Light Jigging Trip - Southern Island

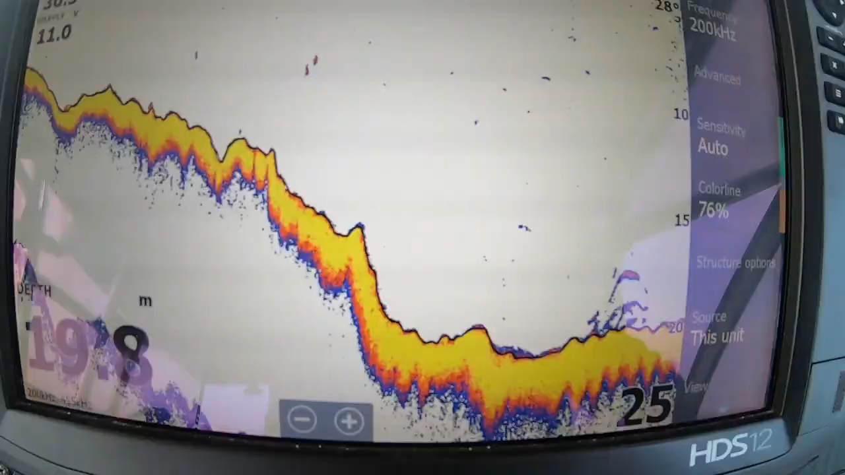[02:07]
On screen: depth 19.8 m
Couple of fishes below. So, we're trying to catch them using jigs.
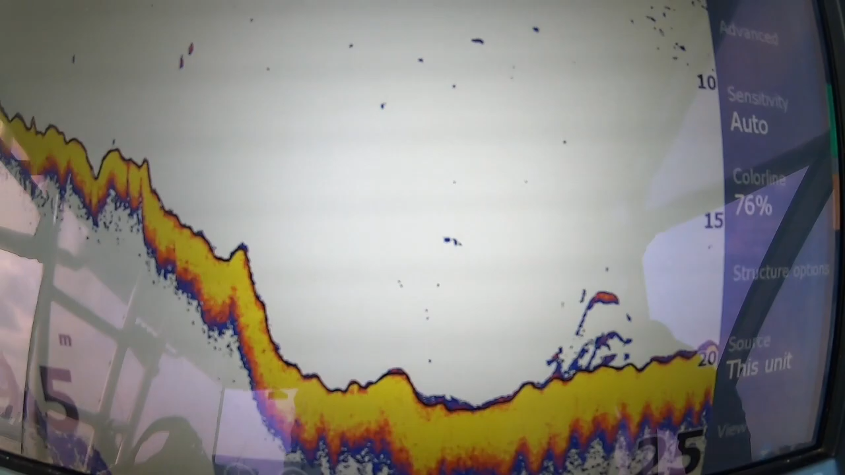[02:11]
So, hopefully, they will hook up. They immediately, took, the jig.
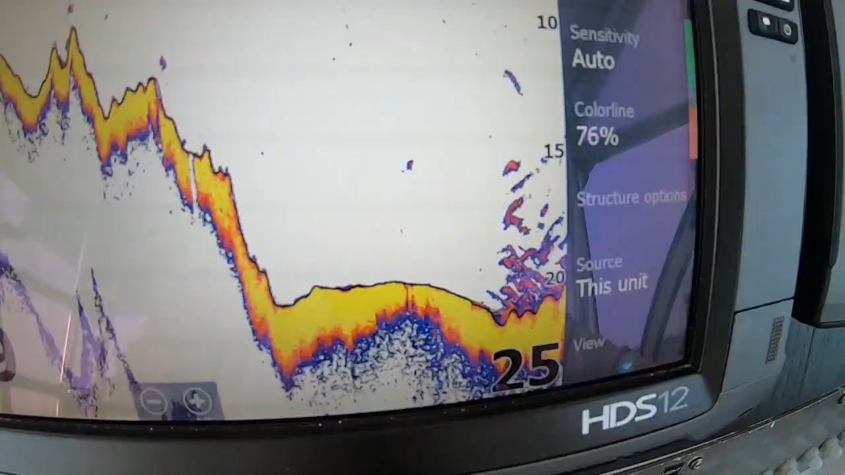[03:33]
Back at the spot. Now you can see how many fishes are there. Okay.
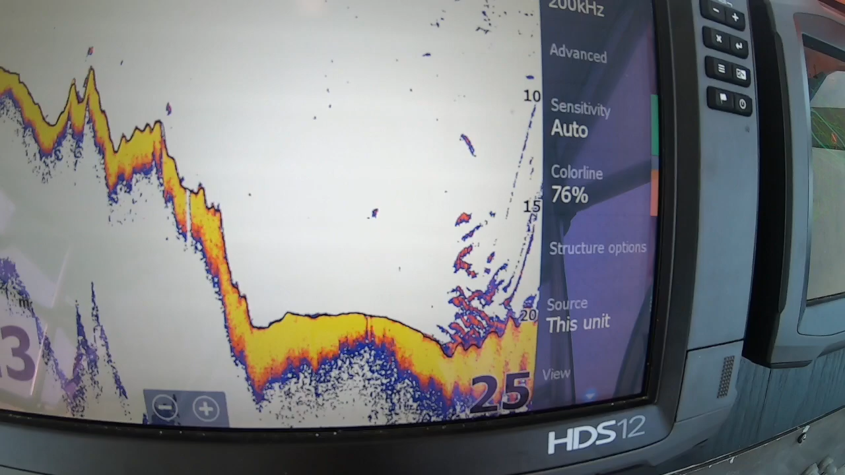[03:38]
So, now the same thing. We'll let the jig down and see what we can get.